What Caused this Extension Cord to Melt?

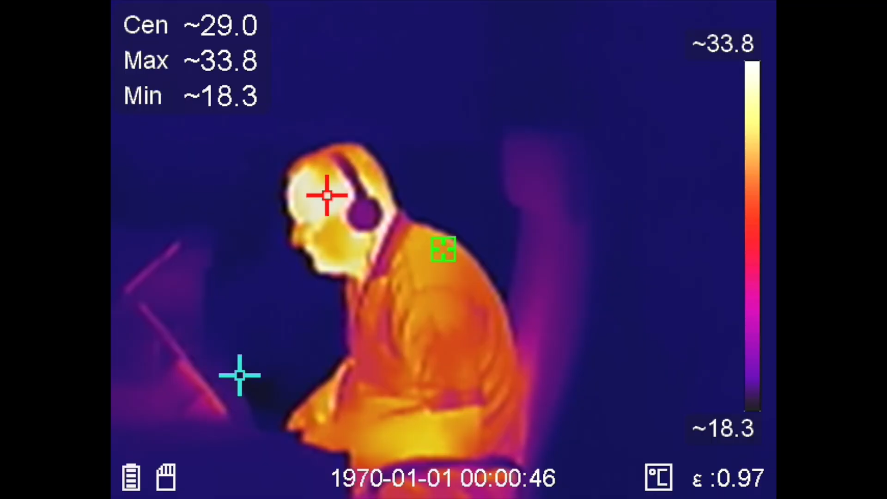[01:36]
On screen: max 33.8°C, min 18.3°C, scale top 33.8°C, scale bottom 18.3°C
I've also got the thermal camera out as well because really it's heat that is the
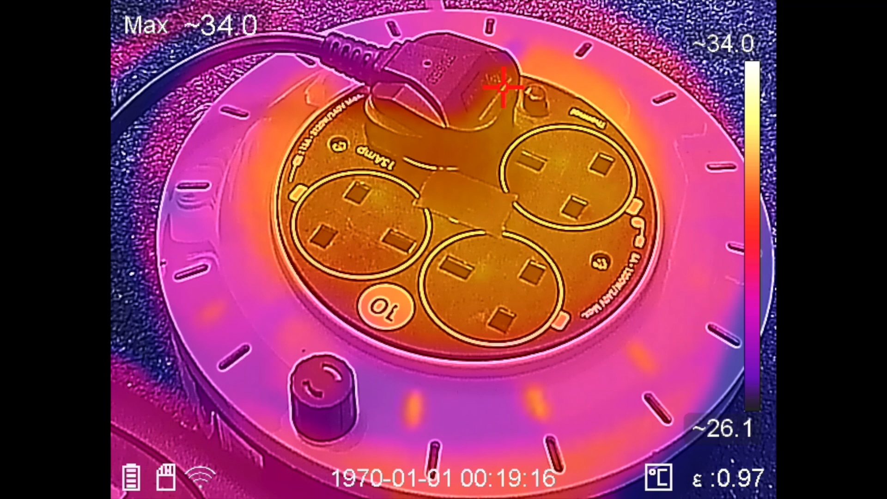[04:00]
34 degrees measured on the surface that got up to about 60 degrees at the time the
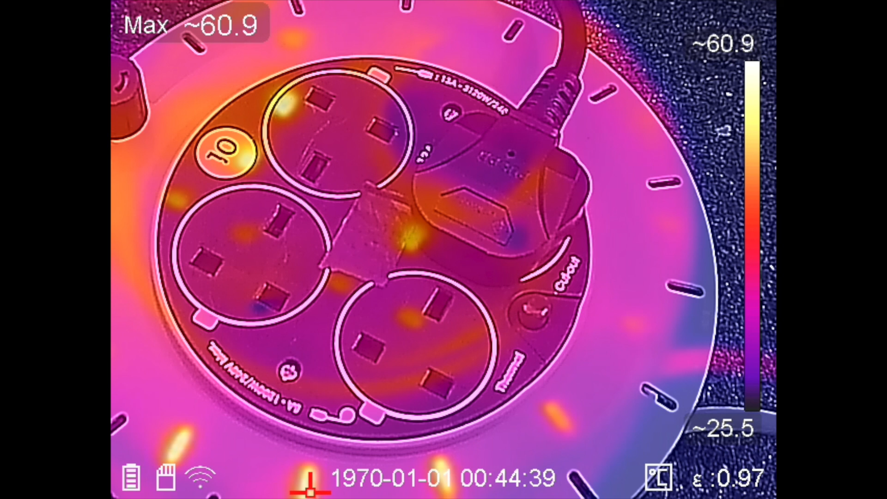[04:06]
thermal trip cut out which correlates similar to the 56 plus or minus 5 degrees C written on there
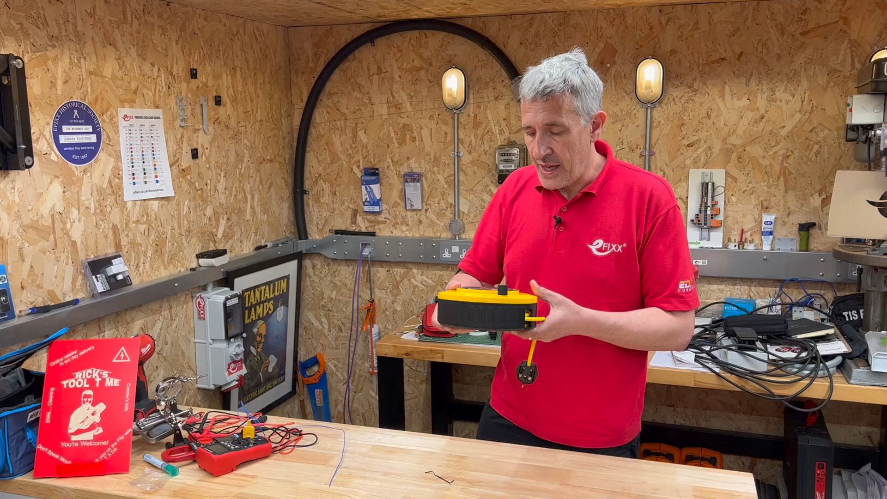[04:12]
when we took it out and carried it on for hours and hours this got pretty toasty measured 90 degrees on the front surface but interestingly when we turned it over onto the back surface which again was trapped near the ground less airflow probably in there
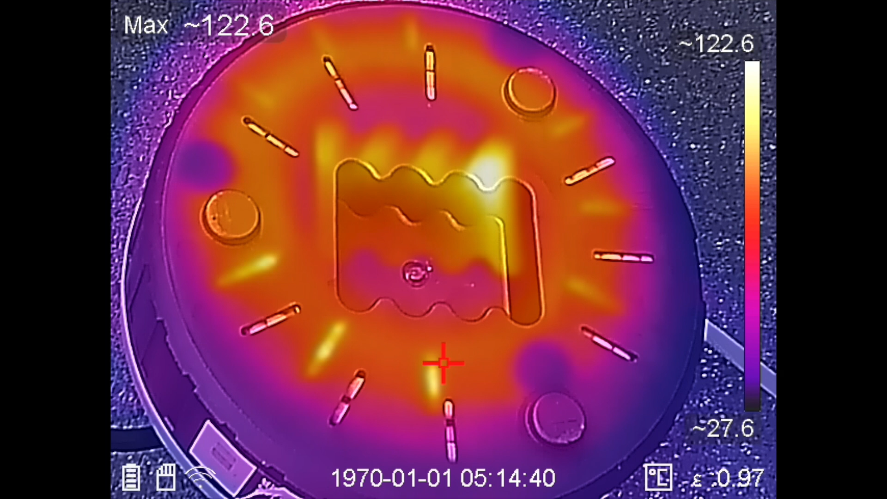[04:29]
122 degrees C so let's have a look at what happened to the reel well at the moment it seems